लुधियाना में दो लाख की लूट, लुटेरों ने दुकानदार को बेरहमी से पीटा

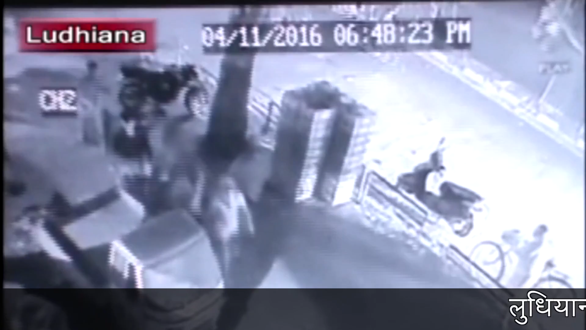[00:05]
लुध्याना के दुगरी इलाके में हत्यारों की नोक पर अग्यात लुटेरों ने एक मिलक एजंसी में